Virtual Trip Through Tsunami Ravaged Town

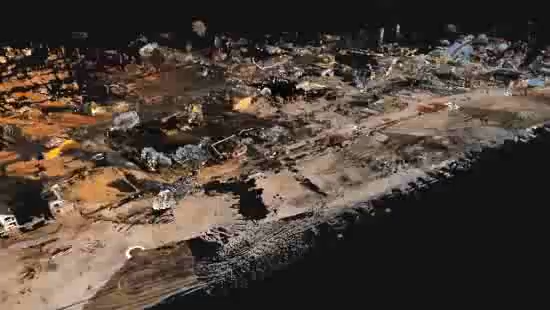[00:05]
This may look like a post-apocalyptic scene from a video game. But what you're seeing is all too real.
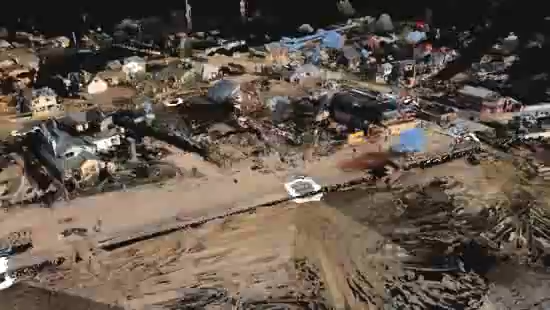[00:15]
It's the town of Dechato, Chile, about two months after a powerful earthquake and tsunami.
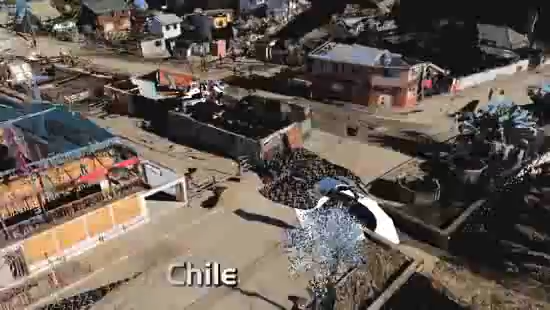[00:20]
In February of 2010, a magnitude 8.8 earthquake struck just offshore. The tsunami that followed devastated the town.
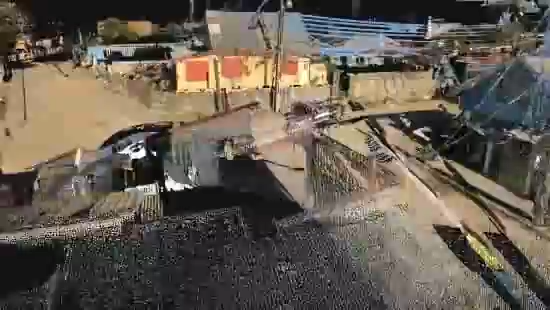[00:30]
Researchers from Oregon State University captured this 3D image two months later.
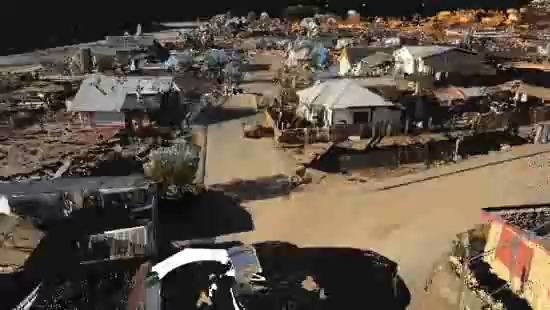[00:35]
It's made with a technology called LIDAR. That stands for Light Detection and Ranging.
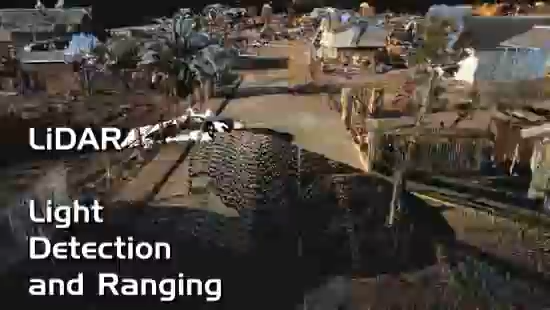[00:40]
LIDAR uses extremely fast laser pulses to make images, and it's accurate down to just centimeters.
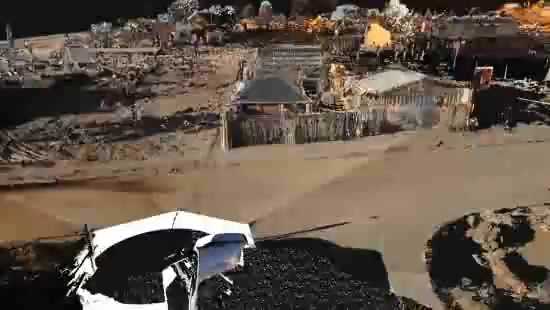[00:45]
This animation was made from about 20 different LIDAR scans taken over the course of three or four hours.
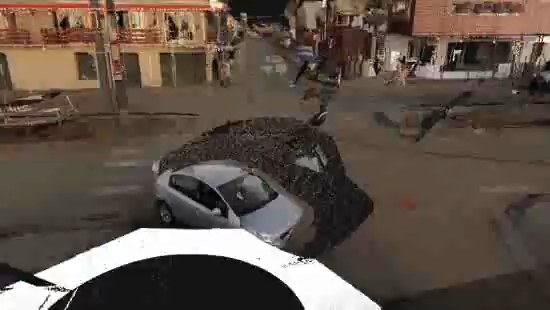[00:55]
If you look closely, you can see the ghostly images of people and cars among the buildings.
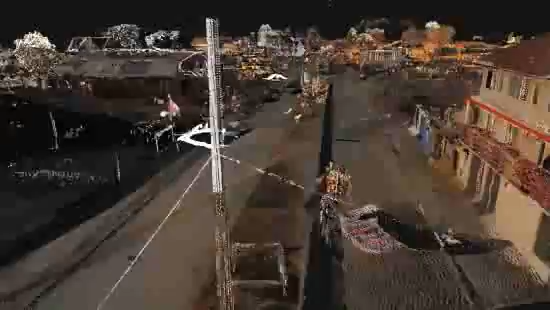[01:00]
And if you look very closely, you can see the same car again and again. The researchers were using it as a power source. The LIDAR scanner's battery died, and the researchers had to get creative.
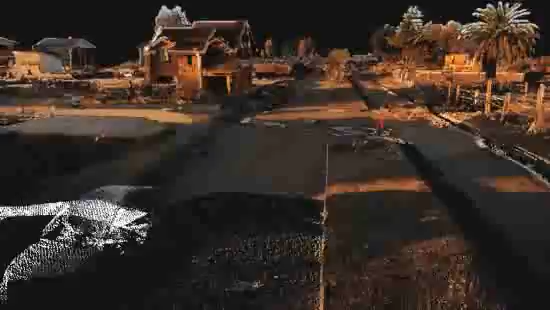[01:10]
So they hooked it up to the car battery in their rental. Wherever the scanner went, the car had to go too.